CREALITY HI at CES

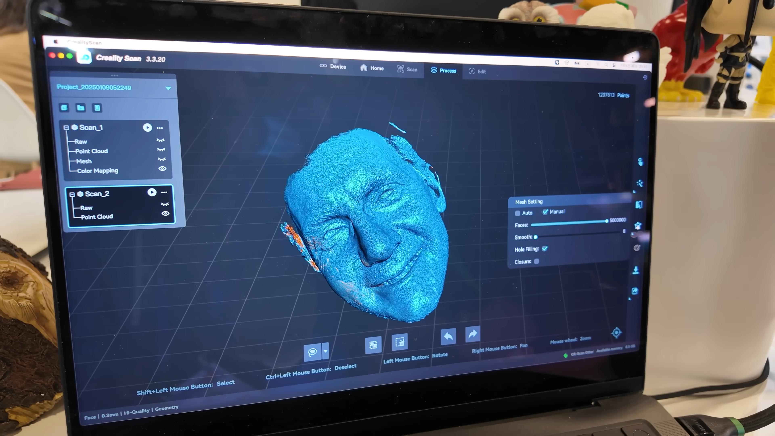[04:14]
Once the scan is done, and you can see yourself in full color, it's just friggin' weird.